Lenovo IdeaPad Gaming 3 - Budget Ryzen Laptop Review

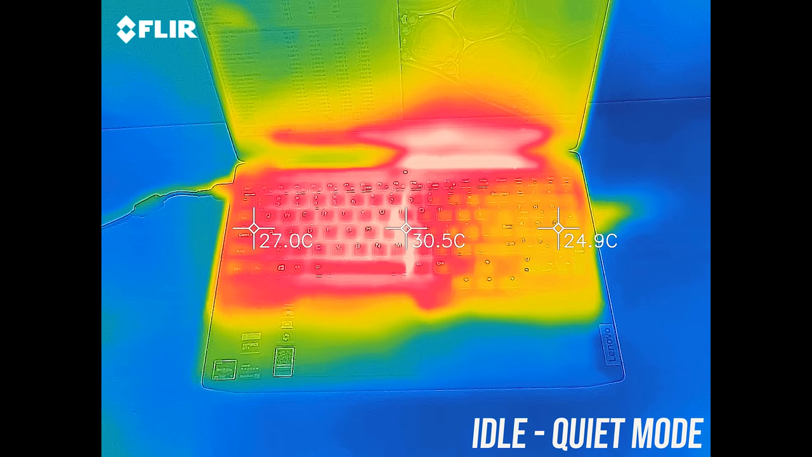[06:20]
When idling the keyboard was around the low 30 degrees Celsius point which is pretty normal. With the stress tests running in the lowest quiet mode it's approaching the 50s on the left, WASD felt fairly warm.
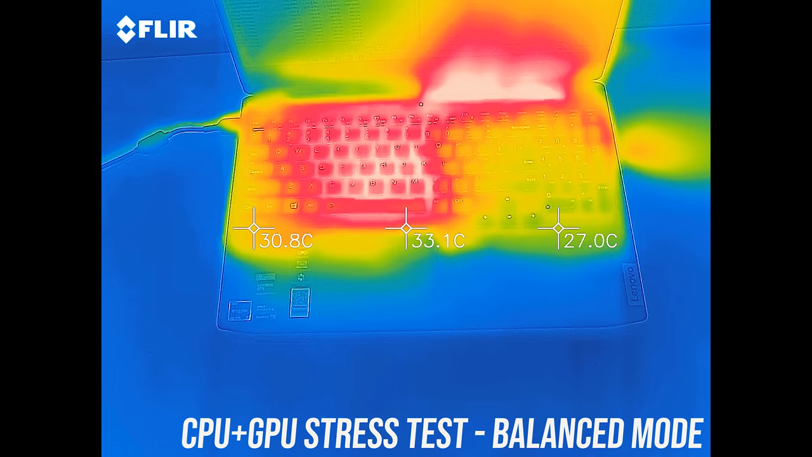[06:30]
Balanced mode was a little cooler, probably due to the fan speed increase, then in the highest performance mode it's pretty similar,
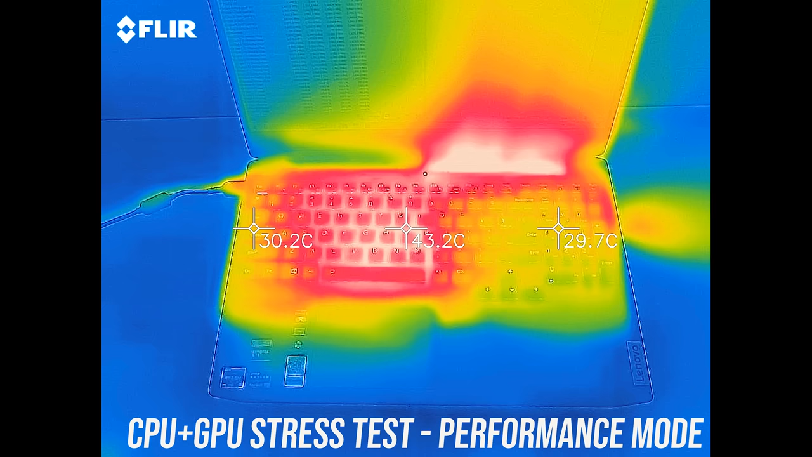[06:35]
warm but not hot, and we can see the hot air exhausting onto the screen on the right.